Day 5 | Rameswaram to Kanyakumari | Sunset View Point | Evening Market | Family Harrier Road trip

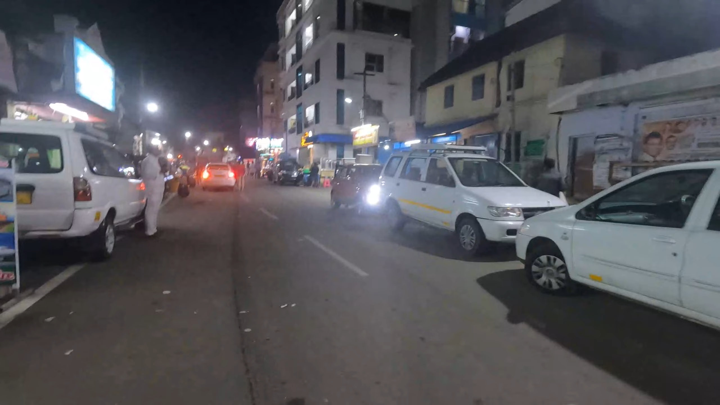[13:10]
ये कन्याकुमारी मार्केट है, होटल है, चारों तरफ सिर्फ होटल ही होटल दिख रहा है। हम मार्केट ढूंढ रहे हैं, देखते हैं आगे जाके कहीं कुछ मिले। हाँ कन्या,